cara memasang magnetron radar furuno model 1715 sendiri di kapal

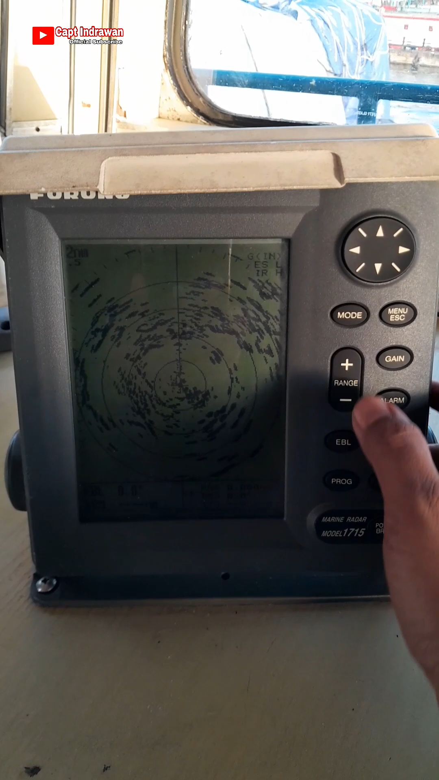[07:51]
kita itu jadi waktu kemarin kita berlayar hanya
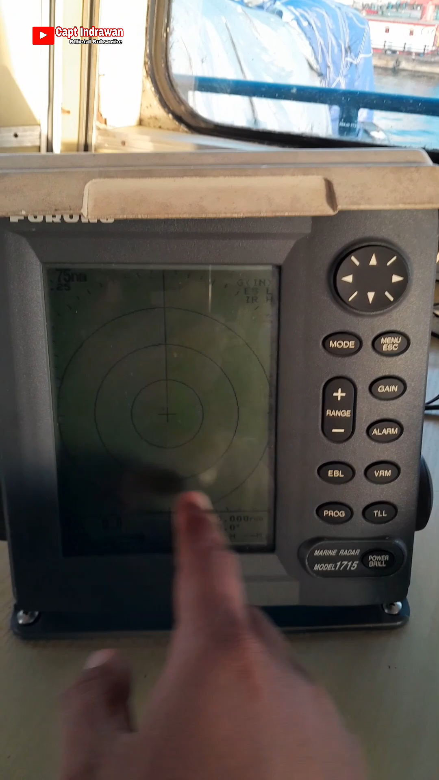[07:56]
putih saja dan hanya lingkaran itu saja yang ada tidak ada
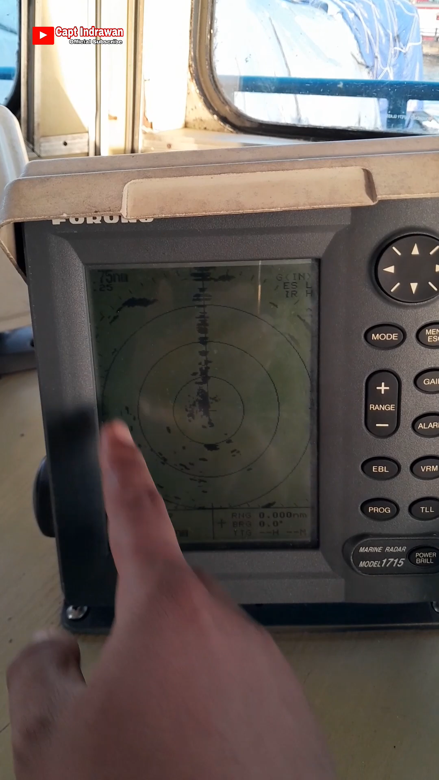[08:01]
berwarna hitam ataupun berwarna-warna yang lain ya seperti itu ini kita atur untuk gainnya kita
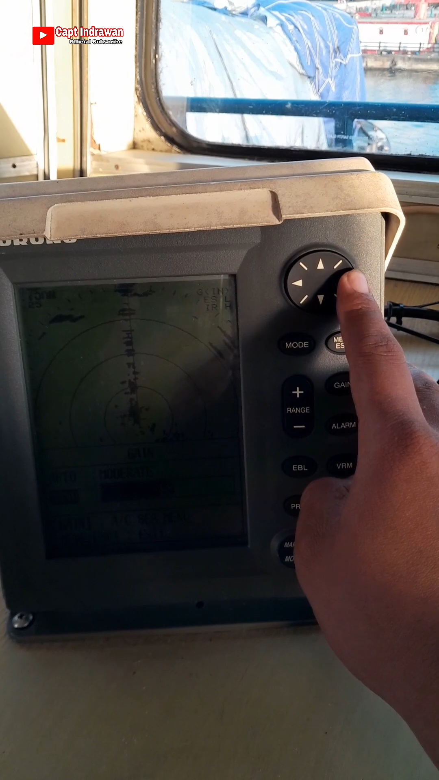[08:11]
setel jadi posisi ini
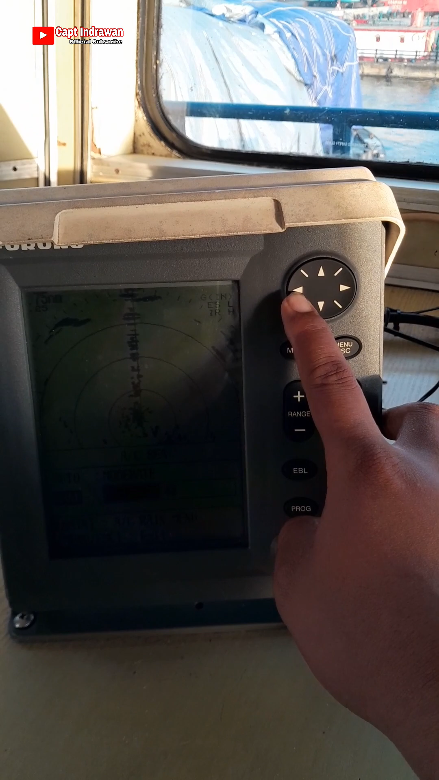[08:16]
kami kami lagi di pelabuhan ya ini pelabuhan kita memanjang
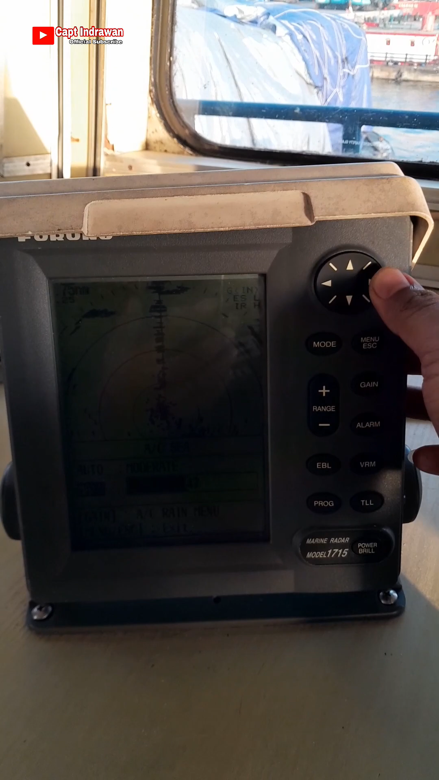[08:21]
ke laut ini posisi kita sandar kan
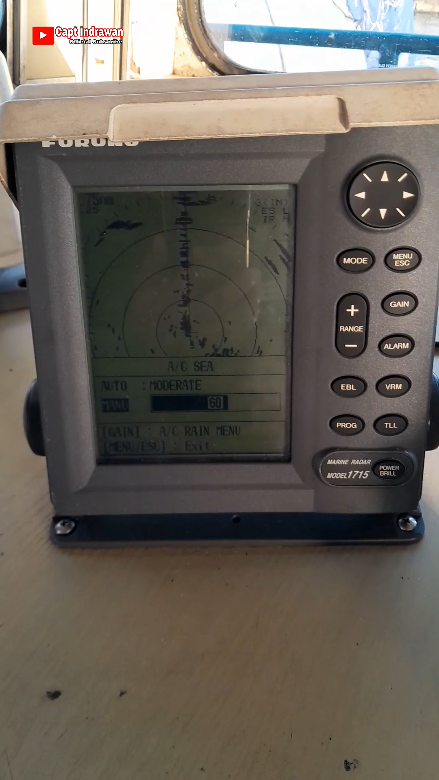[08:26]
sandar ini sisi barat ya atau sandar kiri tongkang
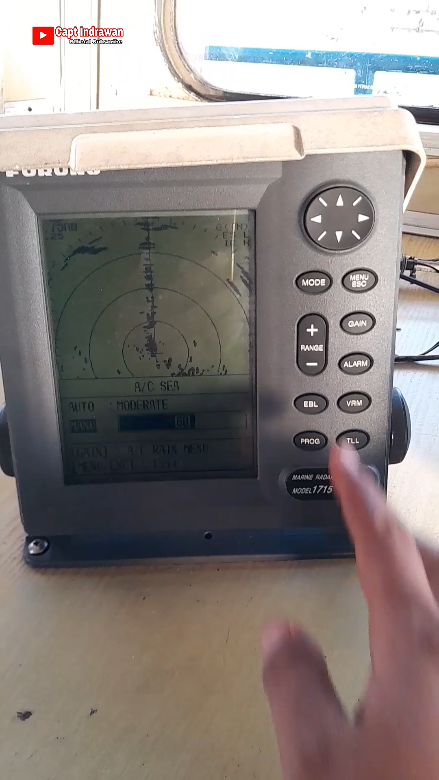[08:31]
nah yang hitam memanjang ke depan itu adalah
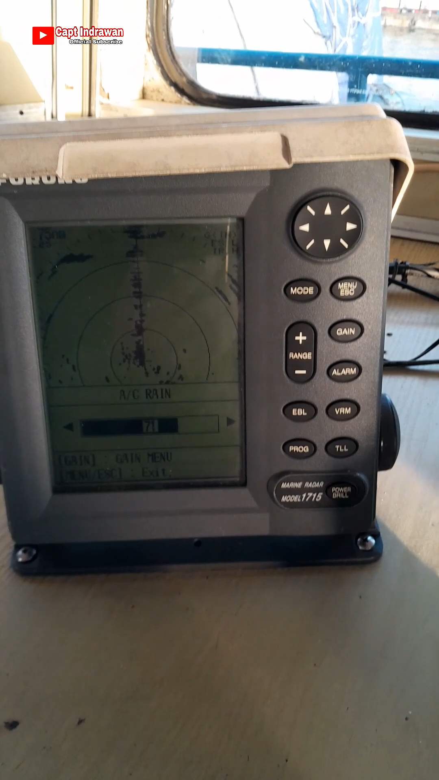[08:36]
dermaga oke kita atur semuanya gainnya
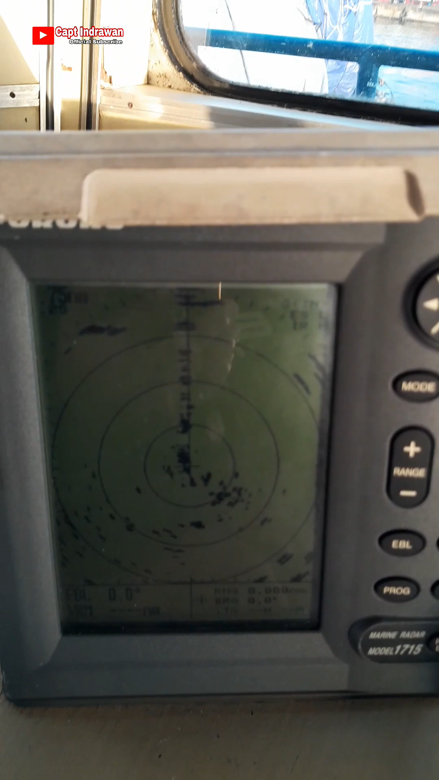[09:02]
oke dan hasilnya sudah mantap ya seperti itu sudah ada benda-benda di sekitar dan sudah terlihat
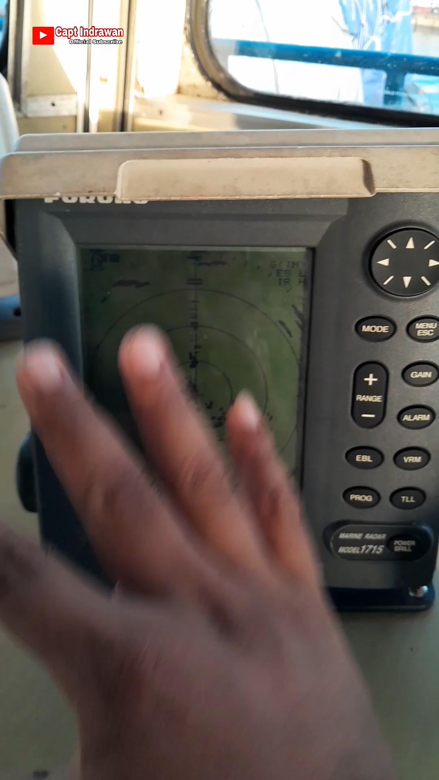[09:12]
lah pokoknya setelah radar atau magnetronnya kita ganti
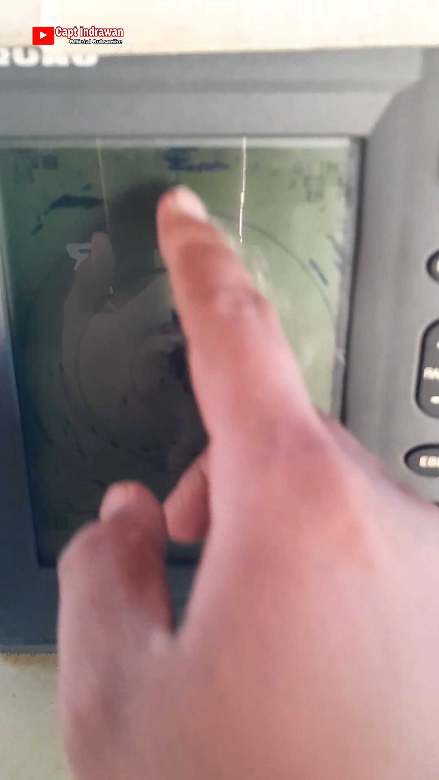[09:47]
itu pelabuhan dan di belakang kita banyak